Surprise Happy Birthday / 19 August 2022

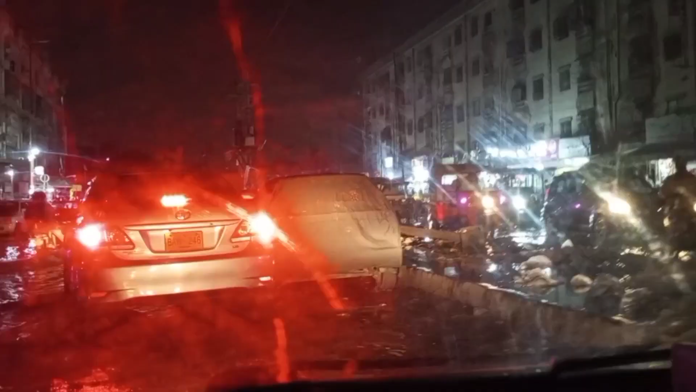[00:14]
वीडियो में आपको आगे चल के बताऊंगी अभी आप रोड्स का हाल देखें इतना बुरा हाल हुआ है इतना पानी जम्हा है
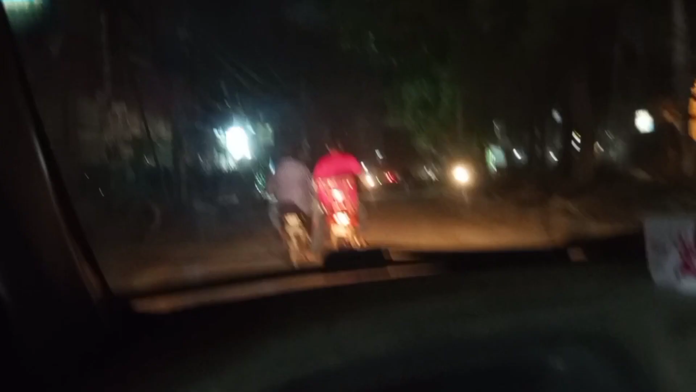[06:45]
यह देखें में रोड पे किस तरह से बाइक चला रहे हैं